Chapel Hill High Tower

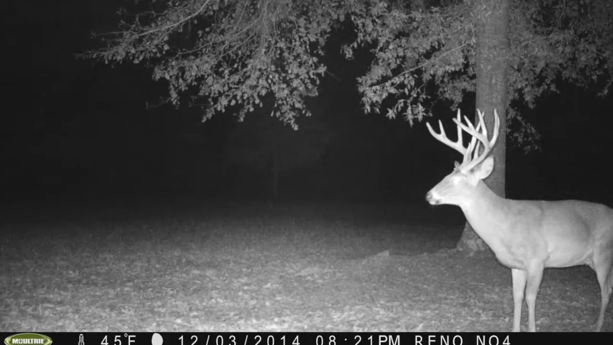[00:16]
It's a night picture, but I'm eager to get out here, check the motors, see what we got on.
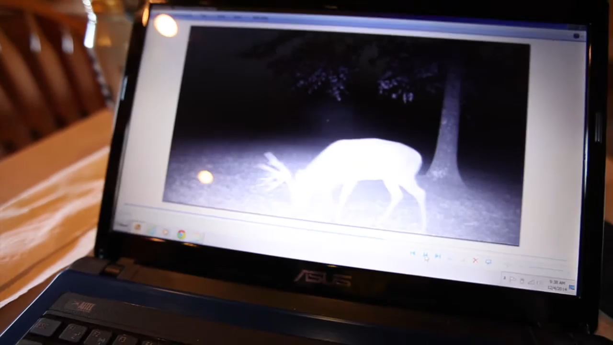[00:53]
That's who we after. Brownie's loaded up. We got Moultrie's out.